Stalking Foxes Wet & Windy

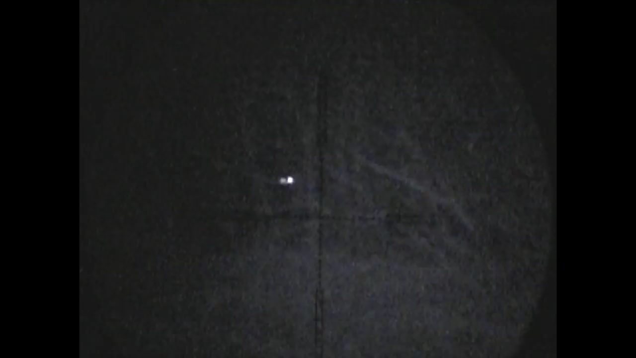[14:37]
thinking to myself at this point I've got a narrow range narrow gap in the hedge here somewhere about there where
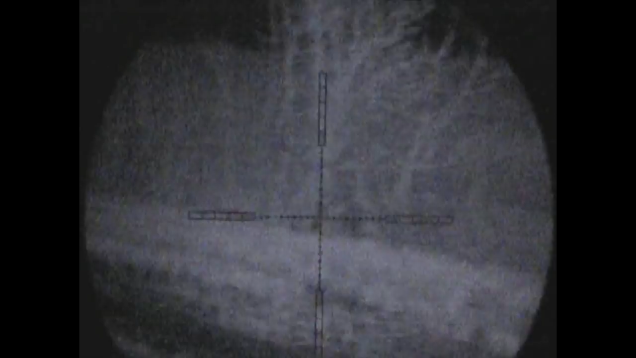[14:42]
I'm going to shout the fox and stop it once it reaches
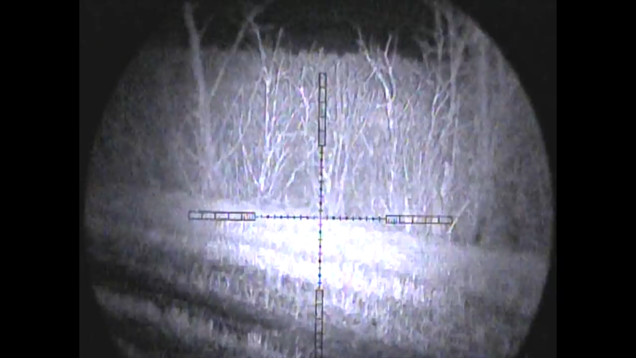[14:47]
that point luckily for me though the fox when it actually got there stopped and
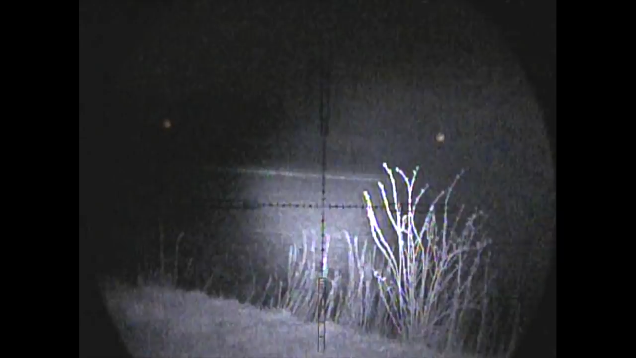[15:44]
spot that one even with the laser concentrated a little bit there as you can see when I wound it out I couldn't see it anymore but there is another fox several hundred yards away in another field
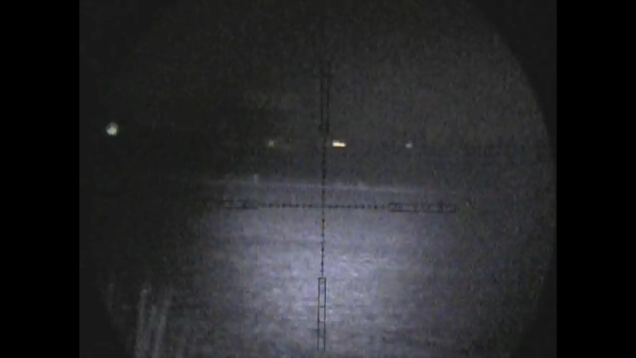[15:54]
so I'm just planning my route trying to again use the wind and keep the wind in my face to be able to stalk in I eventually
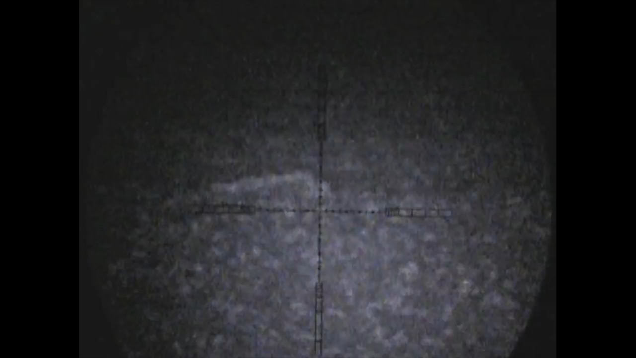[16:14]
thought it was dead on its feet or dead on its belly should I say straight away but it wasn't so I quickly reloaded as it started to try and drag itself away and as soon as I could I took a follow up shot